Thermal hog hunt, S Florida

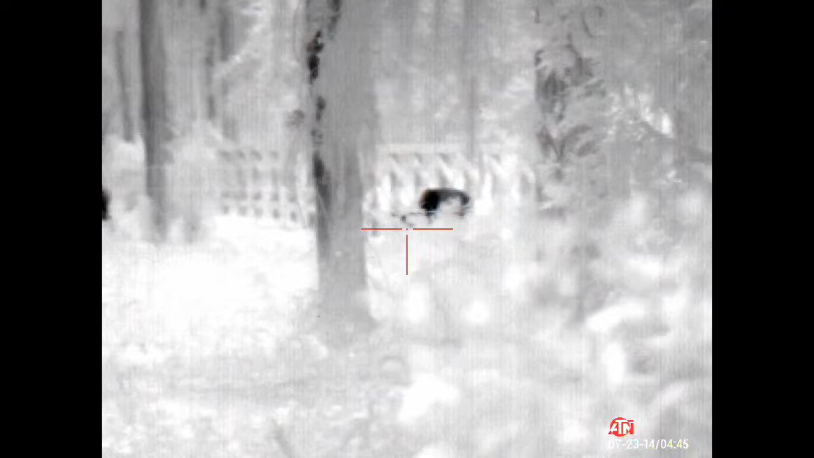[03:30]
I thought there were three of them.
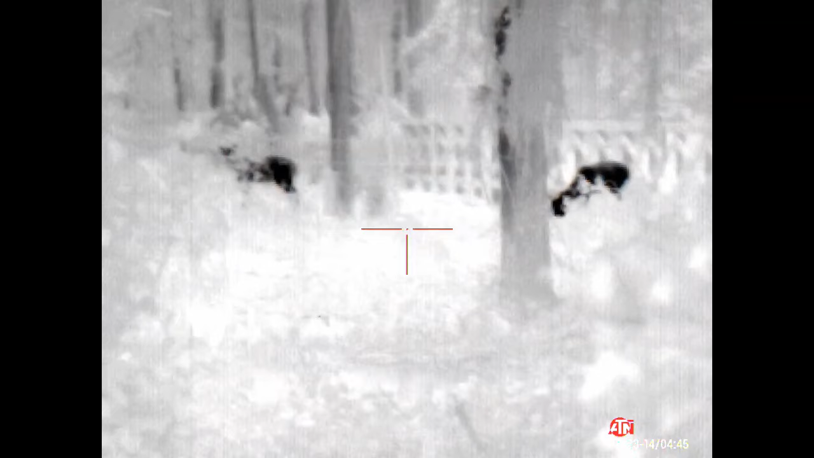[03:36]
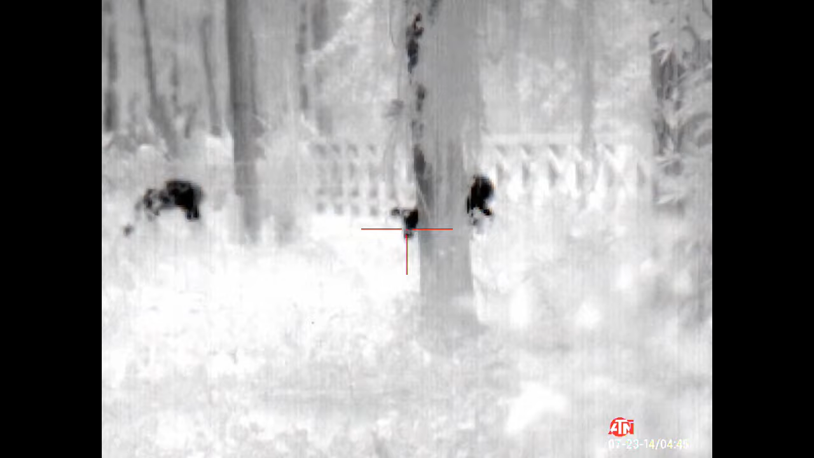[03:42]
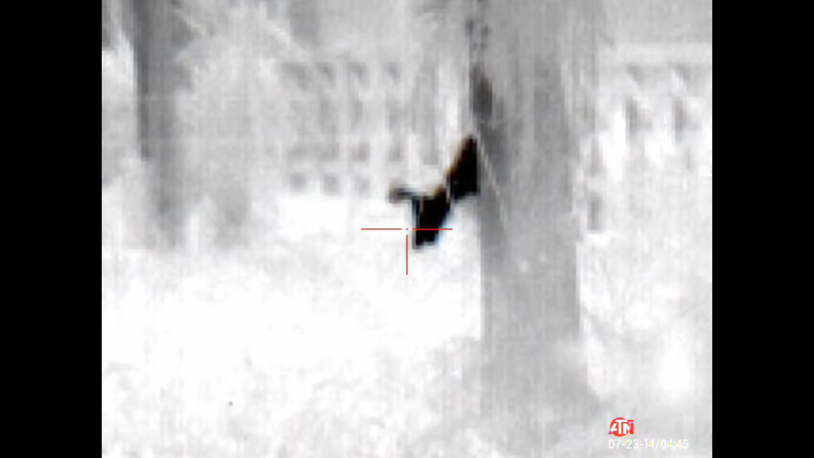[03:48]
I don't know if there's a four-point or what.
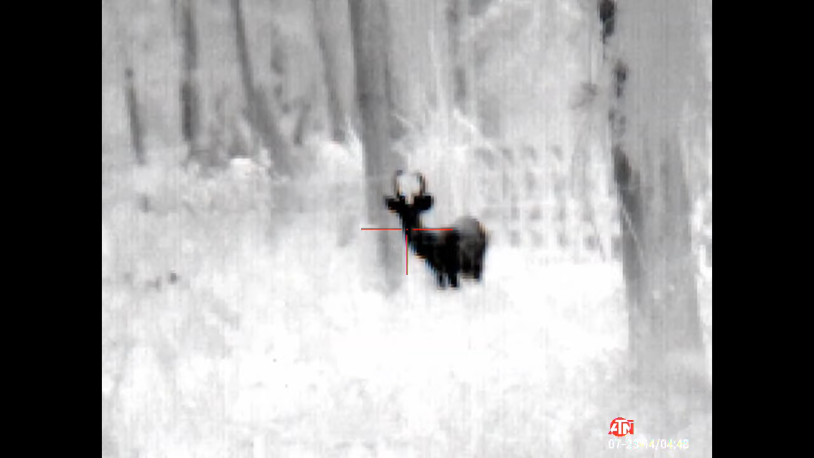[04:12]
He does have brow tines on the right side, at least. Maybe on the left.